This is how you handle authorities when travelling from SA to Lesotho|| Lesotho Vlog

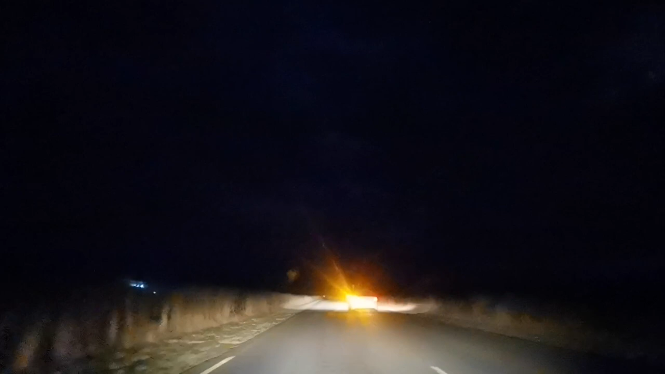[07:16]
We are finally at the border.
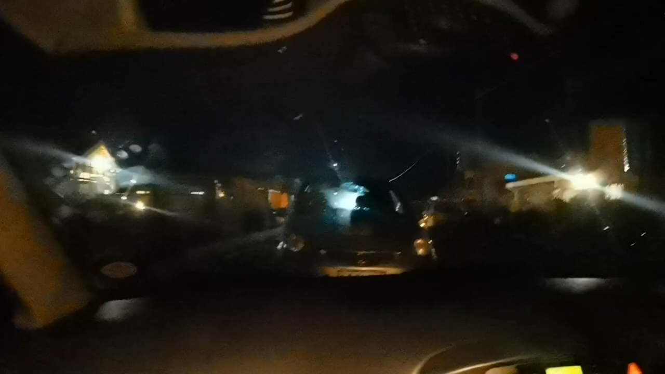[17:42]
So there's that. So there's the car in front of us. Literally, this is like the third. There's a third car coming, and our story is our reverse does not work.
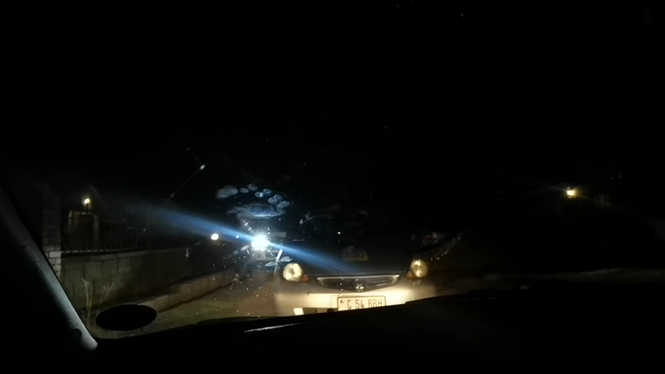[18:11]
But yeah, I don't understand. Yep, he's talking to them.